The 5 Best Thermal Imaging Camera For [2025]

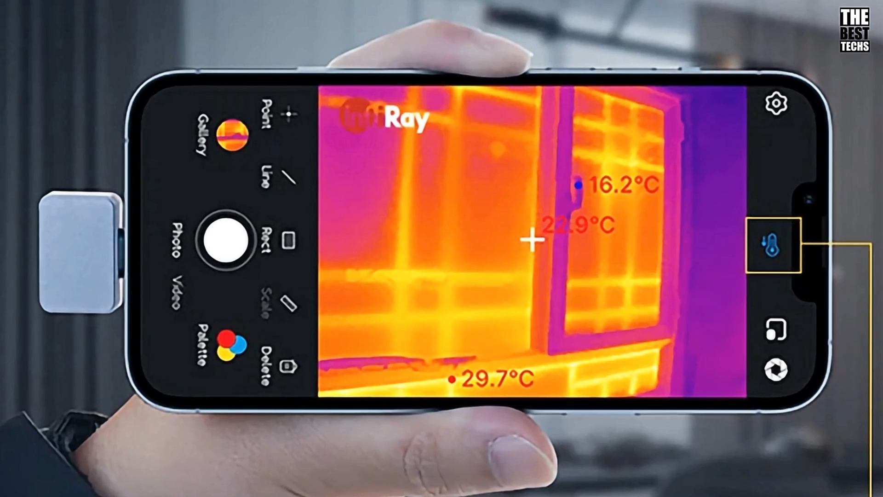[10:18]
On screen: max 29.7°C, min 16.2°C
The P2 Pro is built to last. Consuming just 0.25 watts, it can keep your Samsung phone powered for 5 to 7 hours of continuous use. And with a 19.7 inch cable, you'll have the flexibility to inspect hard-to-reach areas effortlessly.
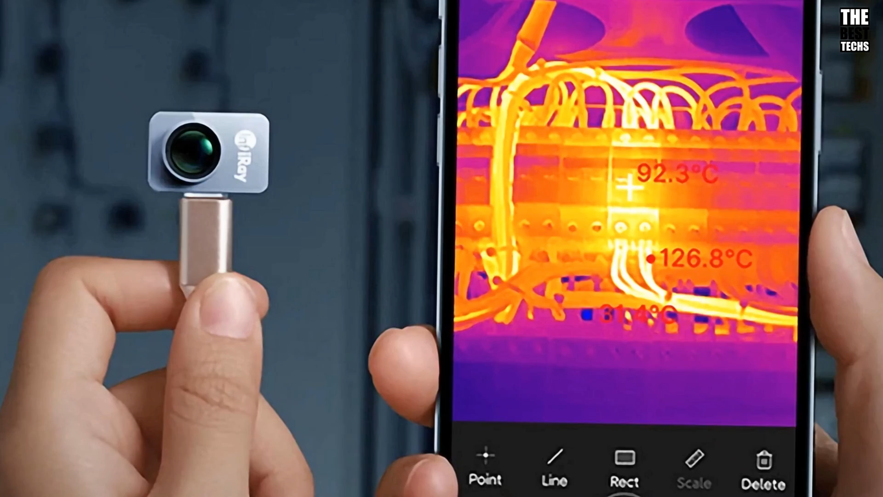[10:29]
On screen: spot 92.3°C, max 126.8°C
This thermal camera is a versatile tool for countless applications.